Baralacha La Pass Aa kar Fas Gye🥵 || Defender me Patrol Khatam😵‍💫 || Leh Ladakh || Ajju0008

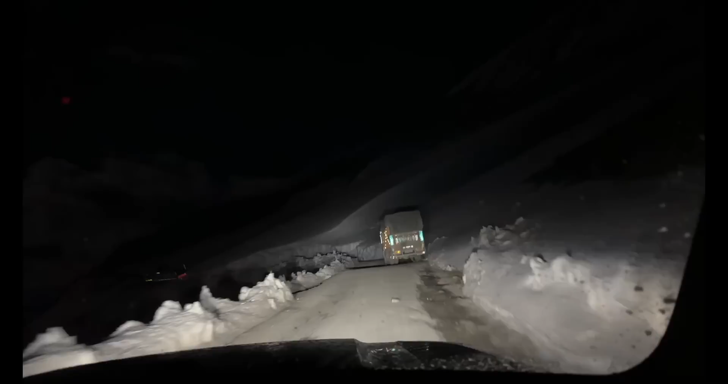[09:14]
उन उसाइ� गयर निकल रहा चांद और चांद बड़ा भी लग रहा है यहां से वैसे भी बट सही है चांद की रहस्नी में हमें पाड भी दिख रहे है और चमख भी रहे है पाड़ पता